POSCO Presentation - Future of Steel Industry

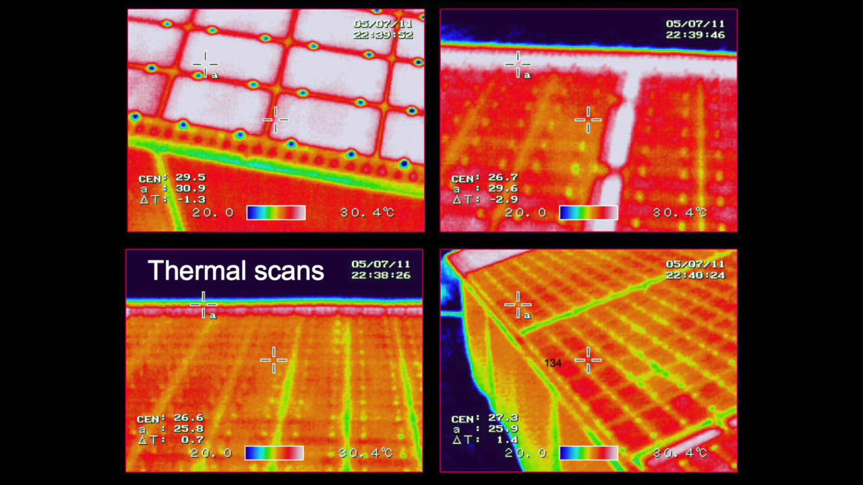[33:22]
We can do thermal scans on buildings, scan for structural integrity. We can monitor construction projects on the other side of the world.